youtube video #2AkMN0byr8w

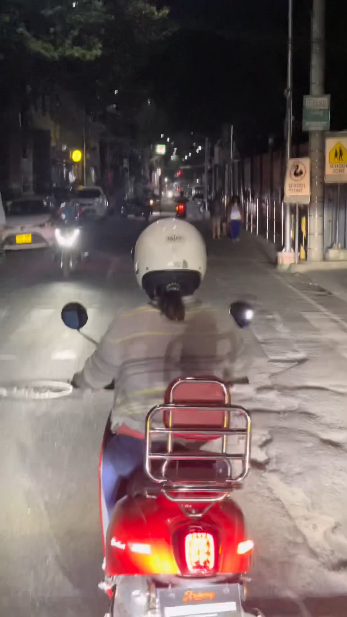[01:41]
Yan, diretso lang, sige. Sige. Layo. Oh, hinto ka muna, mi, sa gilid.
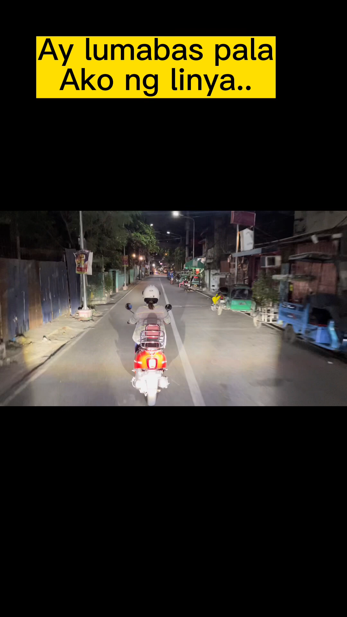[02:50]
Sundan mo yung linya, mi. Sundan mo yung linya. Yung linya nasa harap mo. Sundan mo lang yan.